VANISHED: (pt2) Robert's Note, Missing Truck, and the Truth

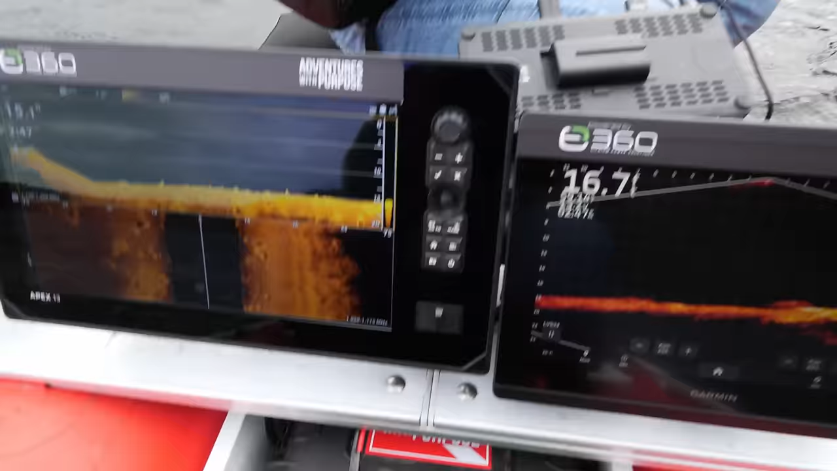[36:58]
a lot of rocks down there.
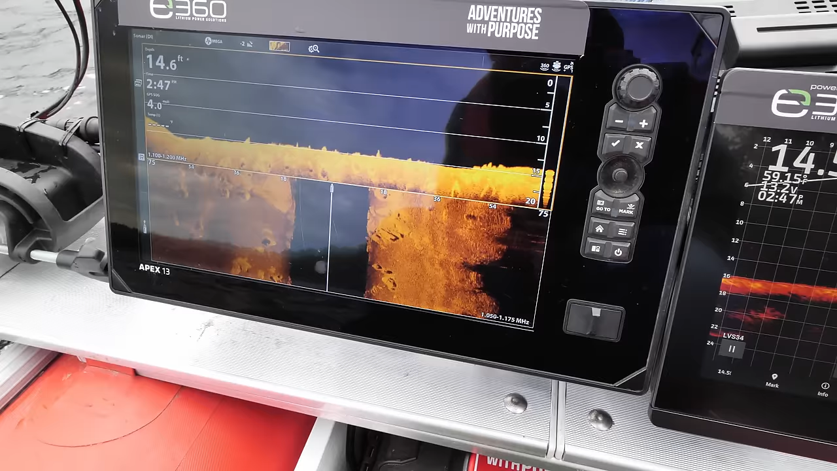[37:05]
Nothing that indicates a vehicle. Everything's very consistent.
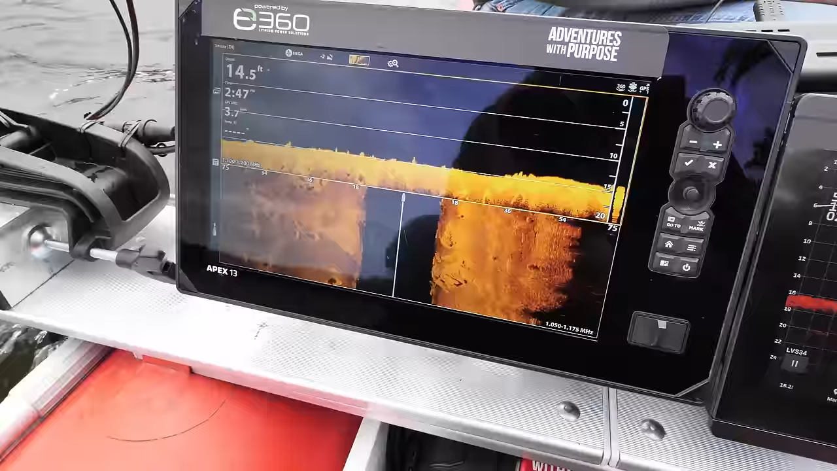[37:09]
On screen: depth 14.5 ft
Right here where the two treatment ponds were at, and they put two more up there, and then they have some new solar panels over here as well.
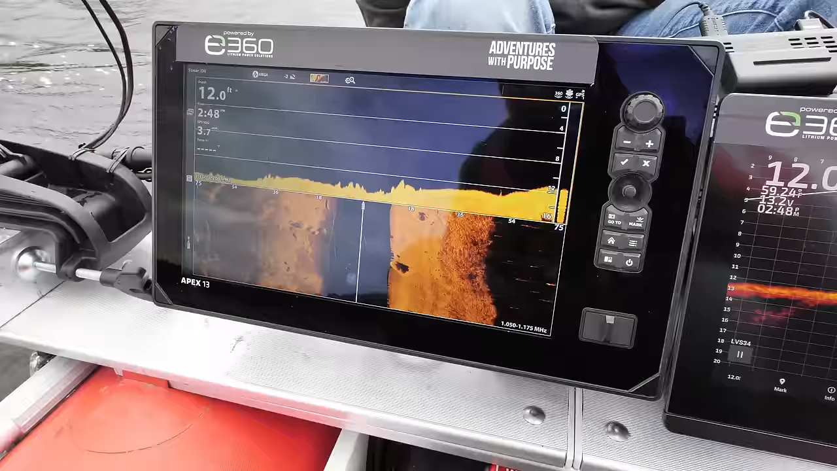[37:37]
On screen: depth 12.0 ft
So even with these other rocks in here, we'll be able to definitely tell if there is a vehicle or a pickup or a car of any sort in here,
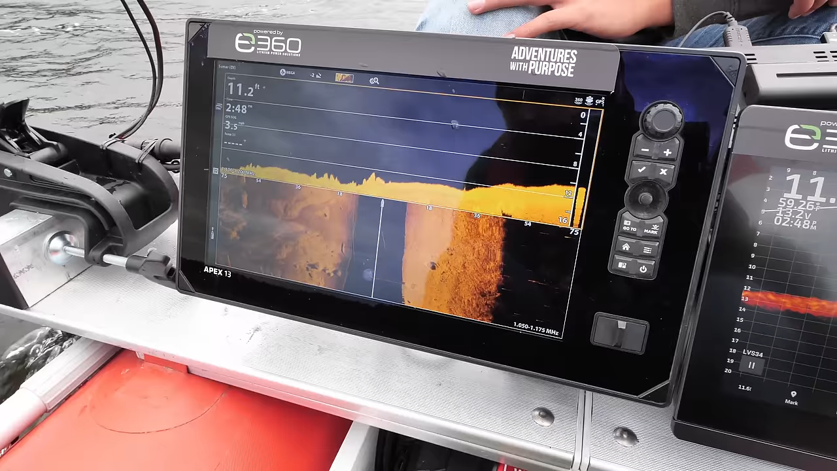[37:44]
On screen: depth 11.2 ft
separate from the rocks and the boulders that are in here. Because we end up having like a lot of flat bottom, but they're sporadic and spread out, and you can see like triangle marks on them, and versus what a vehicle will look like. And just beyond the solar panels up here is where the road in
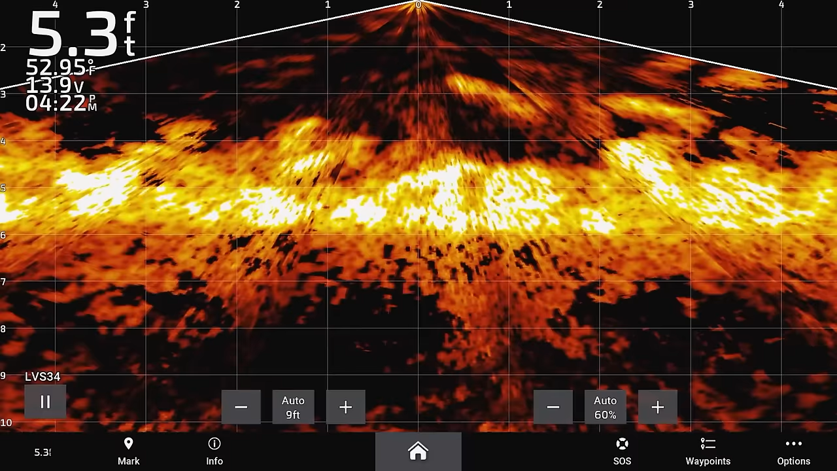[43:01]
On screen: depth 5.3 ft
We're at 5 feet here, it says. I don't think that's right.
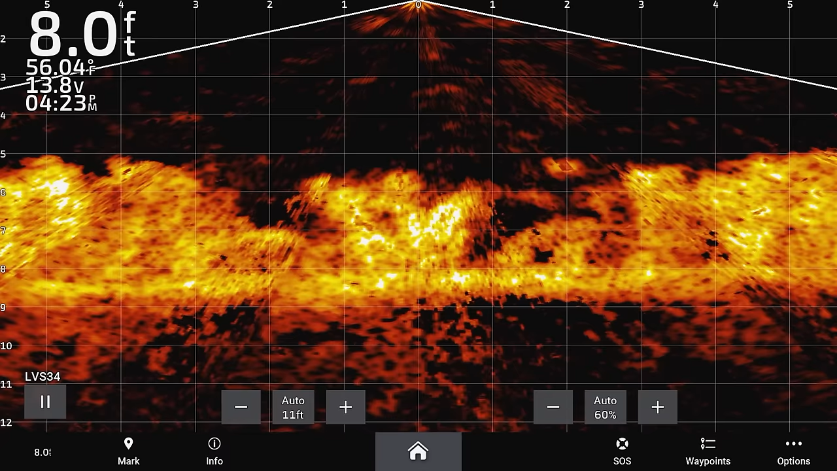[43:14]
On screen: depth 8.0 ft, water 56.04°F
As much foliage as here, we have to do a scan a little bit different on this one, Nick, and really go over each section of it, because the side scan is going to hide a lot of waters that we could potentially have.
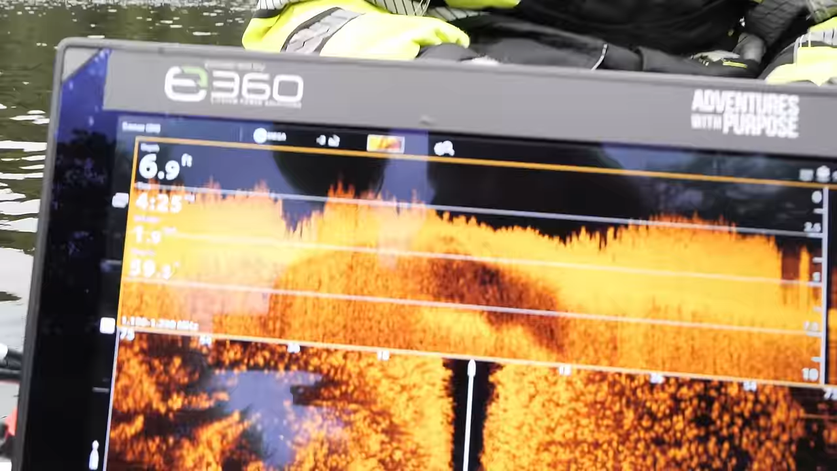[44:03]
On screen: depth 6.9 ft
All right, nothing big is sticking out there. Let's head around the corner and go check this other boat now.
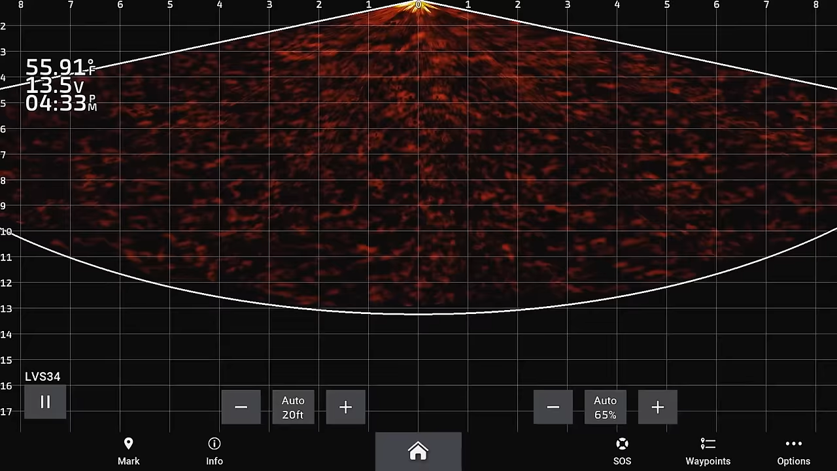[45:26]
On screen: water 55.91°F
13 feet in here. A lot of trees and clean bottom.
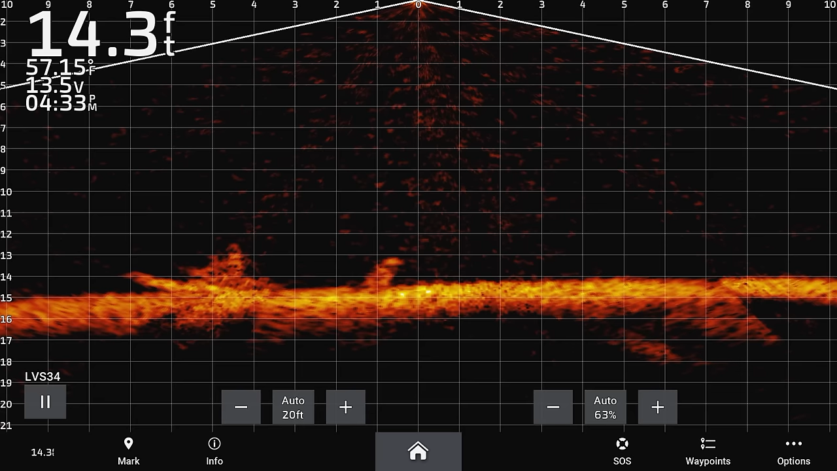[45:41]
On screen: depth 14.3 ft
I just don't see with that guardrail there coming in from Google Earth. It looked like you could come in over here, but there's way too much
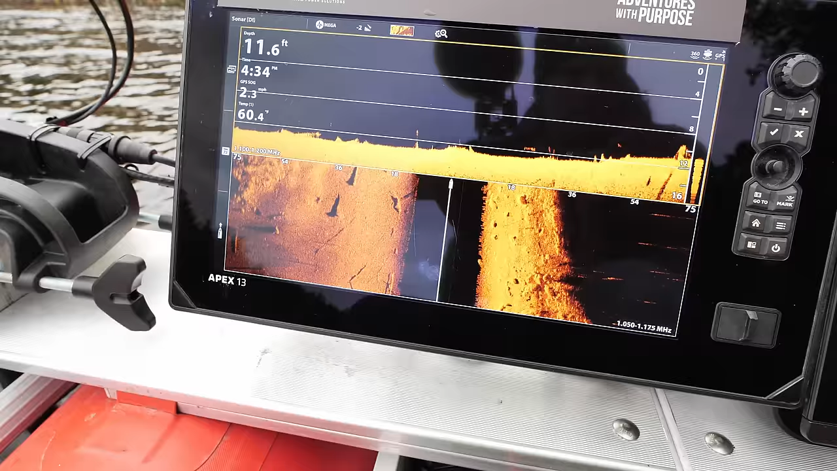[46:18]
On screen: depth 11.6 ft
It's coming up, coming up, comes up quick.